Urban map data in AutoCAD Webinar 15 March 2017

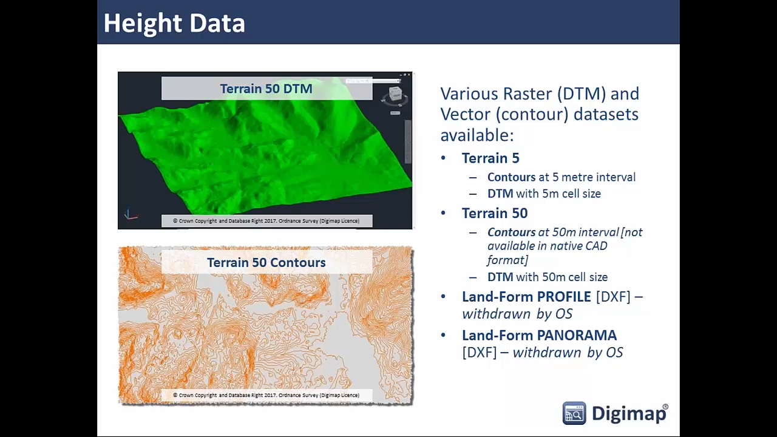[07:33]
so that's the difference between those so for small areas take terrain 5 because that's the most detailed data you can get and it gives a really nice accurate representation of the ground surface finally the third category of data you can get from digimap is backdrop mapping and